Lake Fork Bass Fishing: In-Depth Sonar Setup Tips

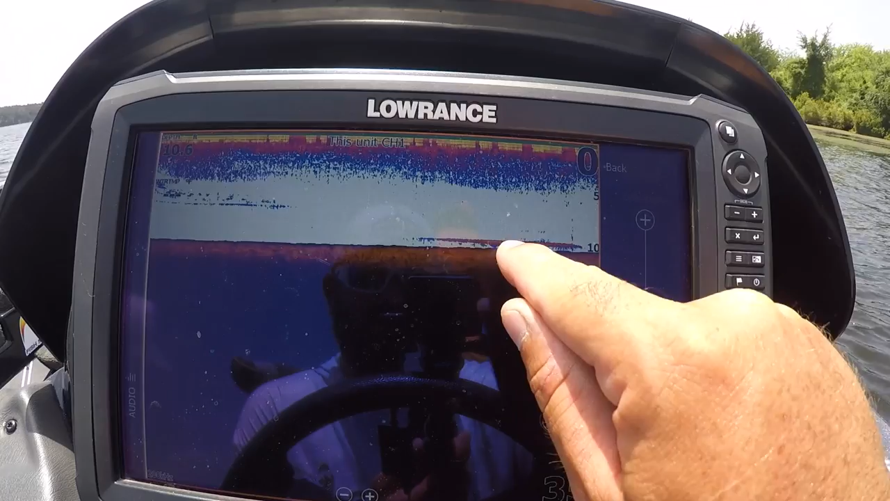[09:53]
So let's turn that up and see what we see. Okay, now as you see, I'm picking up more junk, more clutter, more debris in the water. I can still see this fish.
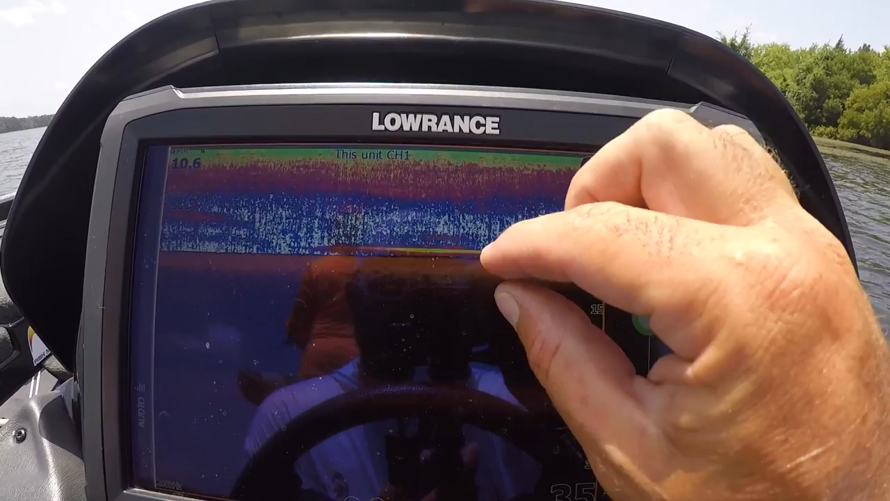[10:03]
He shows up as a harder return. But if I turn it down below auto, go auto minus. Well, I can get it down here where I won't even see that fish. Now that fish is gone altogether.
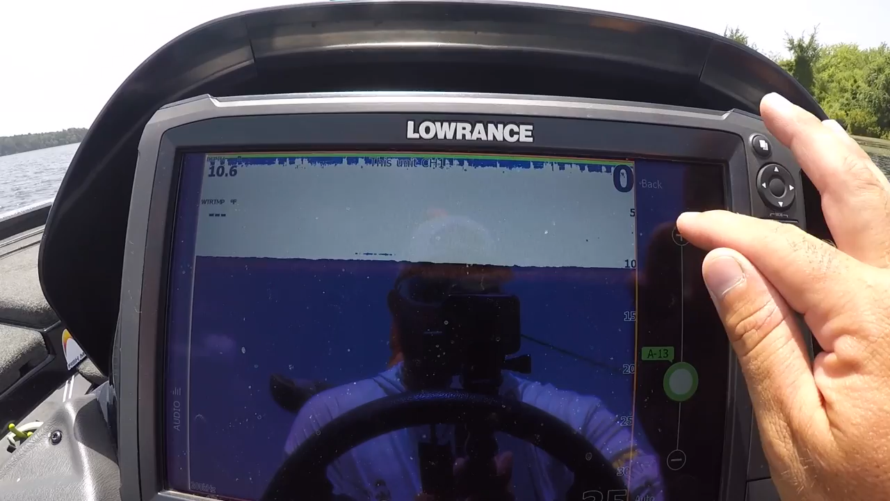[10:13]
But keeping it on auto is a good rule of thumb. I'm going to try to find you guys a school of fish here in a minute. And you'll see me tweak this up and down.
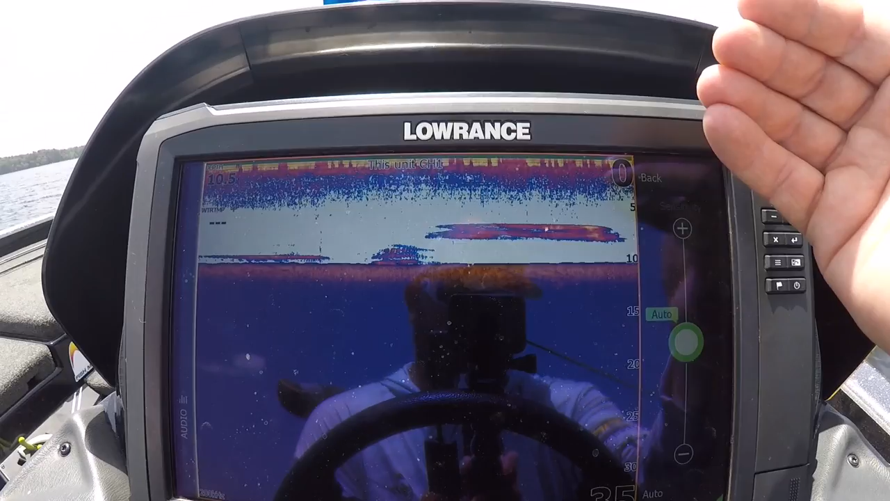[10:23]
And a lot of times I will actually tweak my graph down some because I want to take away the smaller species, the little glass minnows, the little flicker shad, just a little minuscule life sources that are in the water column.
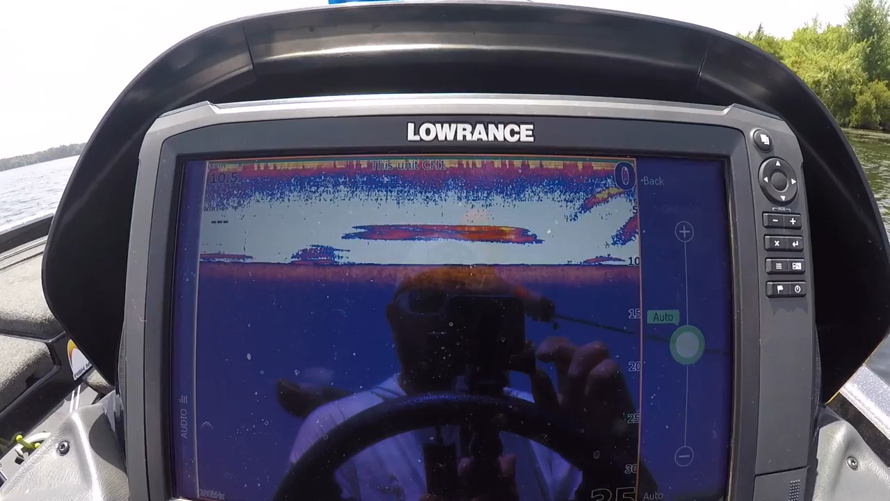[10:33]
I want to get those off my graph and only see the bass, especially the bigger bass and the bigger sources of bait is the only thing I want to see. So the way that I do that is by doing auto plus. I think auto plus is one of the best features that you have on your electronic units, on these Laurences especially, because it allows you to stay in a good safe setting,
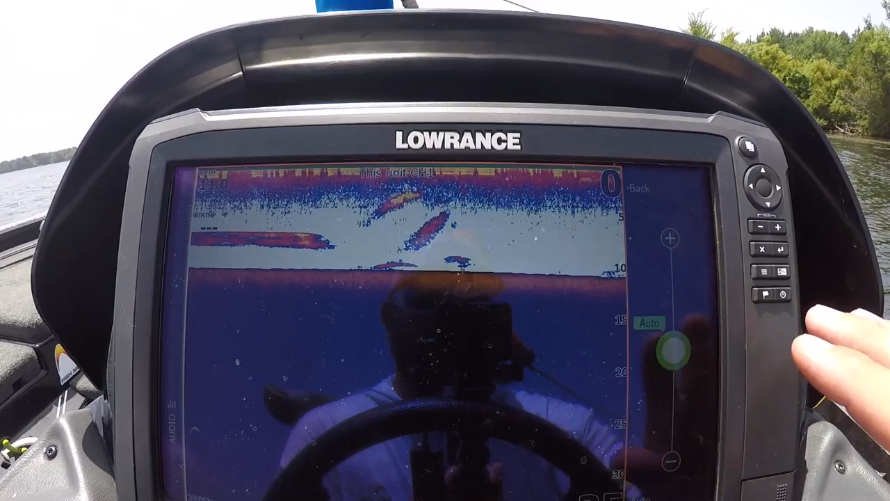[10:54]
but tweak your sensitivity up and down without having to be real advanced. Now you can turn auto off and turn it on percentage if you're old school, but it basically functions the same way. The higher the sensitivity, the more junk you're going to see, the lower, the less. And if I was going to do auto sensitivity, it'd be somewhere 60 to 65,
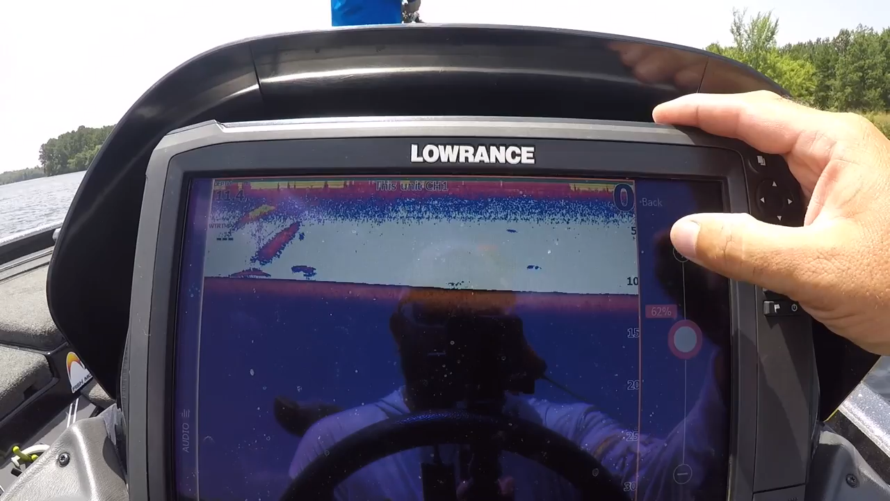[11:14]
right around 65 percent, maybe 63, 62, somewhere in there would look good to me. Color line. I use palette 13.
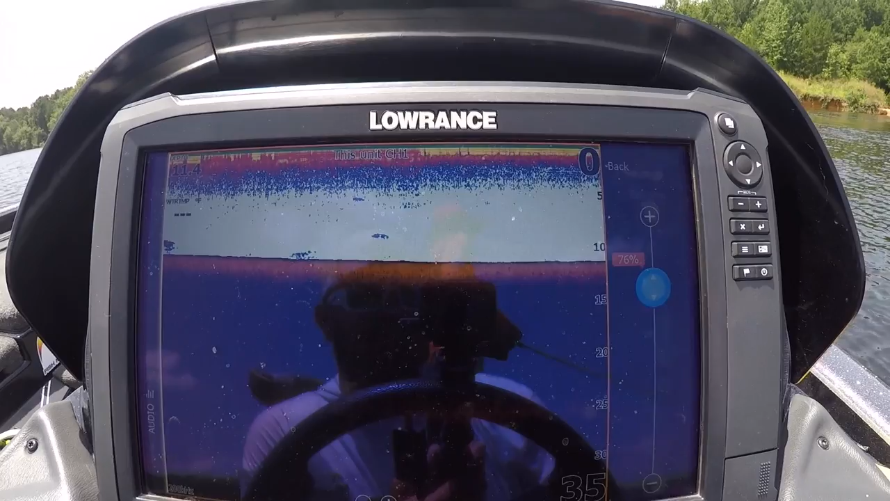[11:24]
Now your color line is going to vary some depending on which palette you're using. For me, I like palette 13 and we'll talk more about palettes here in just a second. But 76 percent on palette 13 works really well for me.
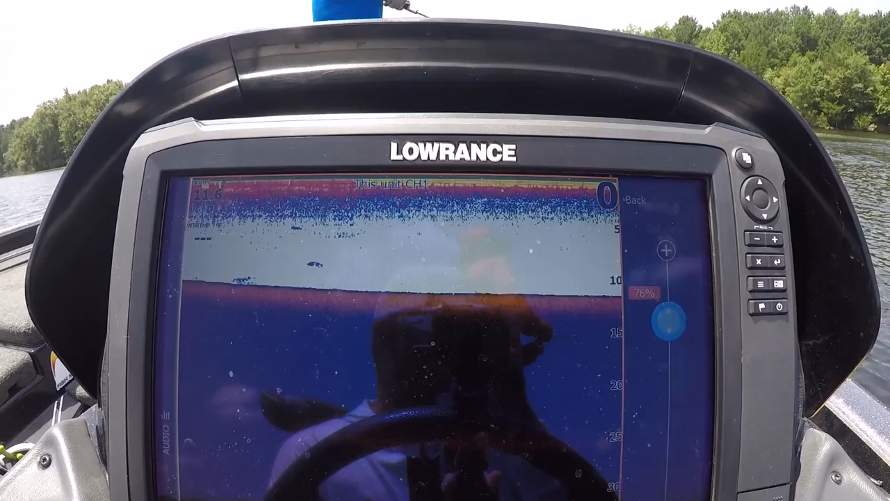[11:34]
Basically what you want to do is you want to find the color line that distinguishes all your colors,
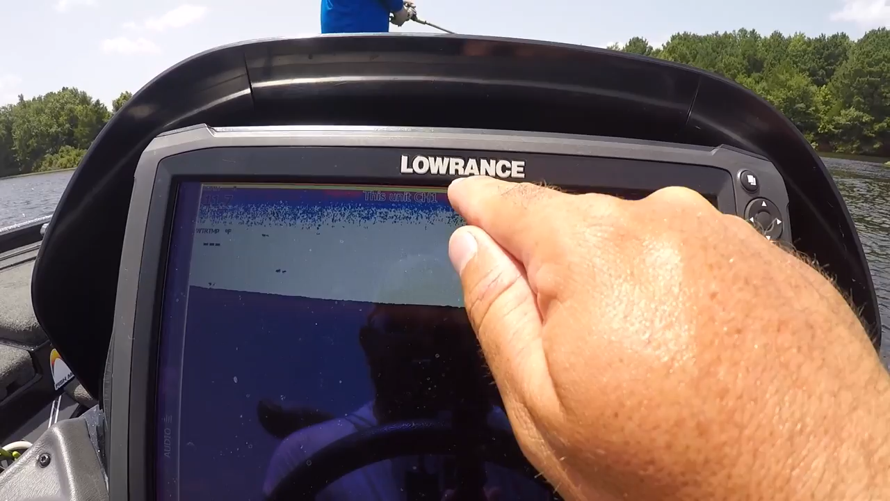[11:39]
which you can see at the top of the screen, the best. So if I jump up, okay, now my greens are getting blurred with my yellows and my blues with my reds. But if I go down too low, well now I kind of don't have some of my yellows and my green. So 76 percent is the sweet spot for me on palette 13 where I really get that yellow, I really get that green, I really get that red, and I really get that blue.
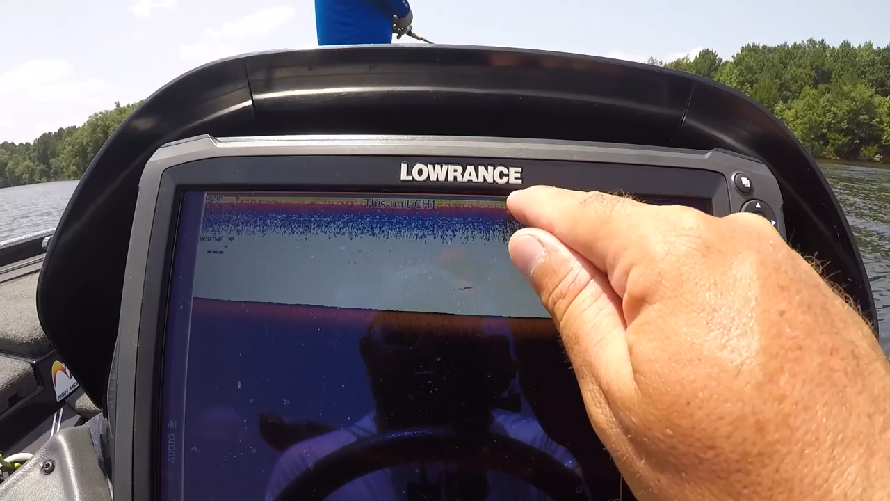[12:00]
I've actually got four colors in palette 13 that really help me identify the density of the structure and the fish that I'm looking at. All right, let's go into view.
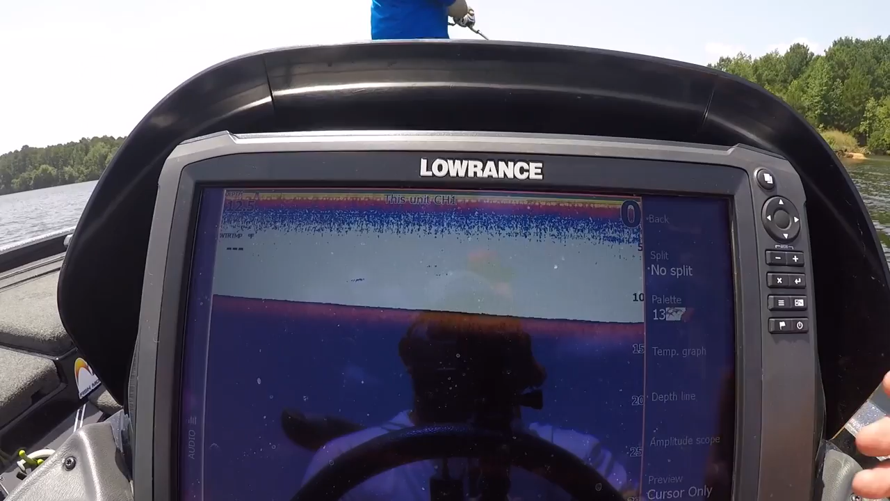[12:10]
So there's some neat things going on in view. First, since we just talked about the color line, let's talk about palettes. Like I told you guys, I like palette 13, but you can use palette 1.
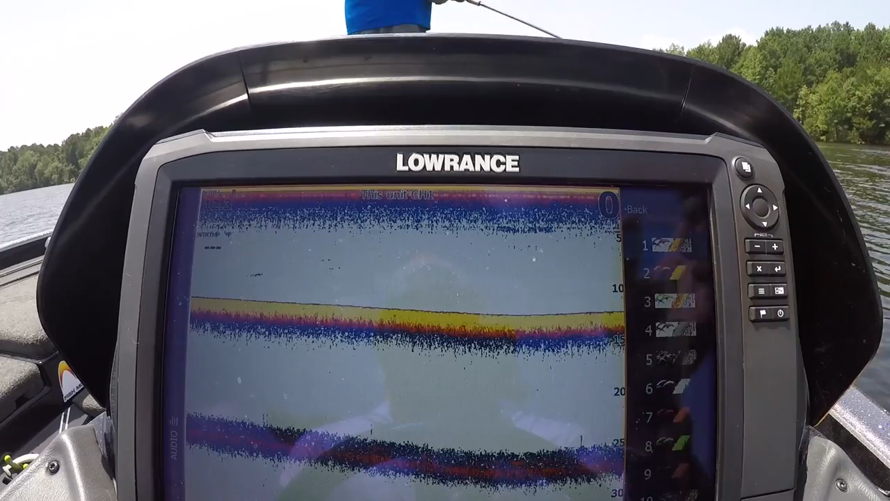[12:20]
Now on palette 1, let's back back out and look at our color line. If we turn down our color line on palette 1, it'll actually kind of identify the colors a little better. See the difference in the yellow, the orangish, reddish, and the blue? Whereas if I turn it up, they kind of start blurring together a little bit. If you can see right up here at the top, they're all mixed together.
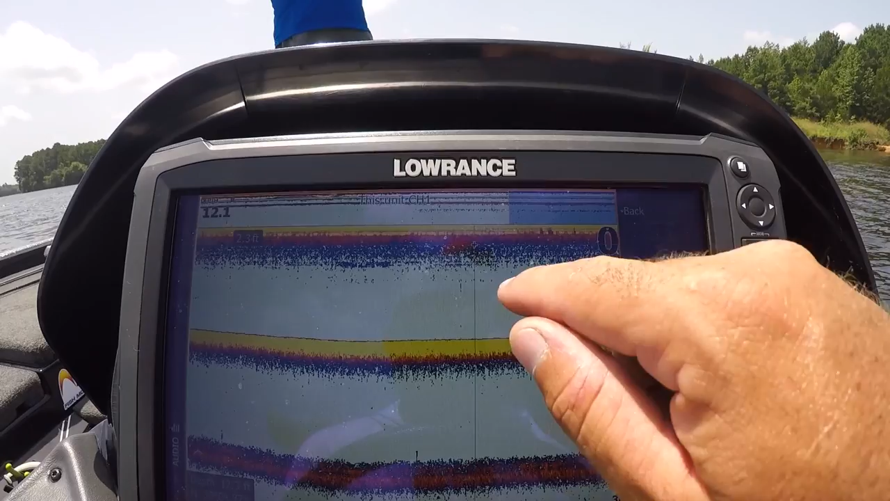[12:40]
So if I was to use palette 1, then I would have my color line more down between 65 and 70, right around 67, 68, 69. That all looks good.
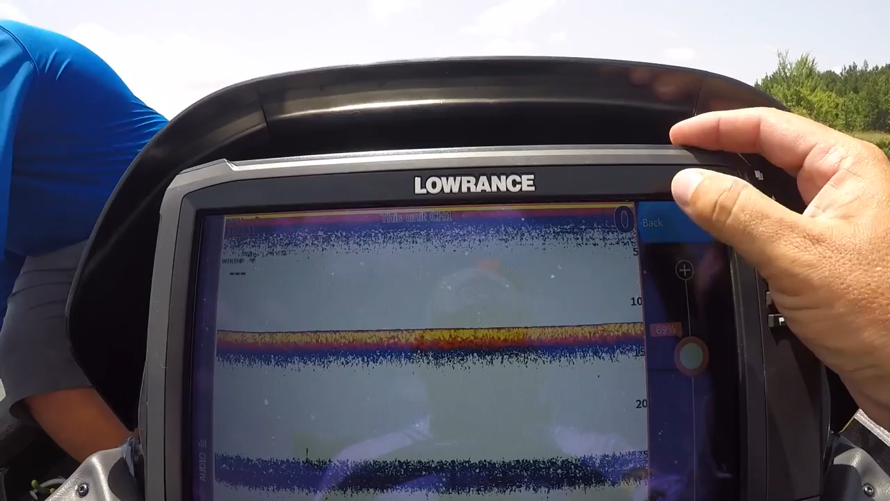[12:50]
The palette that you use is simply a personal preference. I like 13.
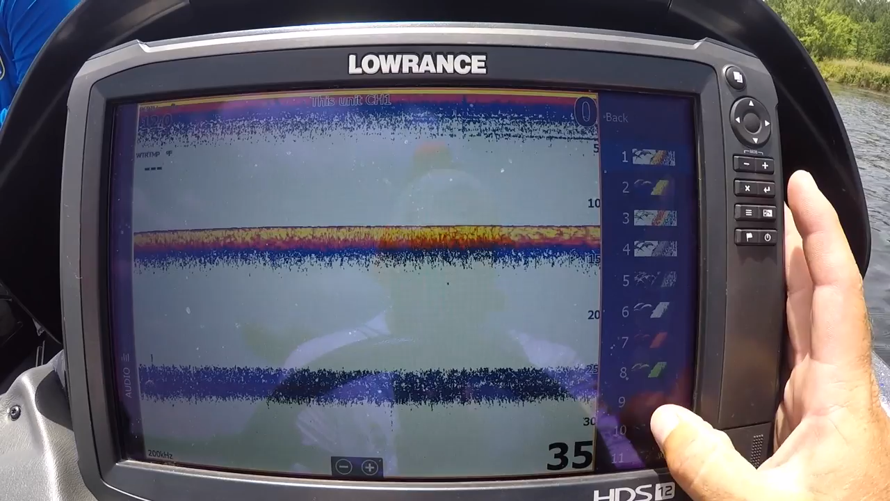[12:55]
One of the reasons that I like 13 is you guys can see right here, I've got brown dirt. When I have brown dirt, if there's anything on top of this dirt whatsoever, it's going to show me. If there's a thin layer of gravel, if there's short grass,
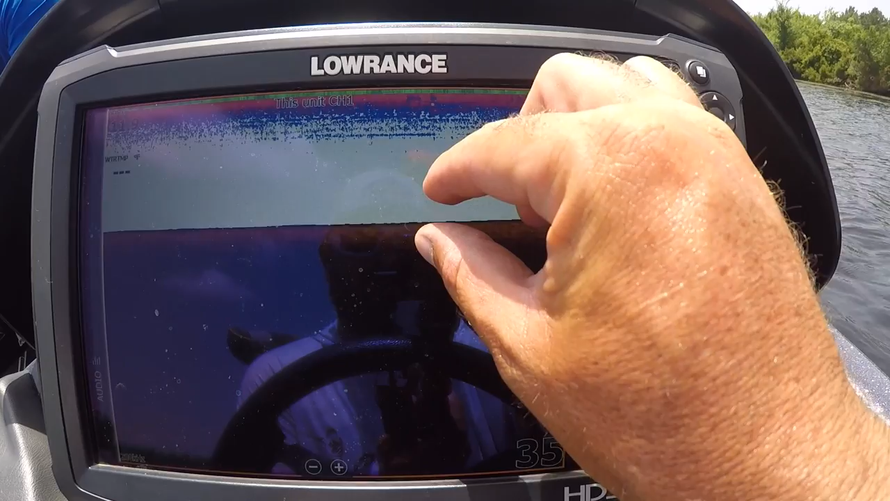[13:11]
new grass growth that's just starting, if there's a little bit of a shell build up on top of a ridge, I'll be able to see these colors up at the top. I need to go back and fix my color line.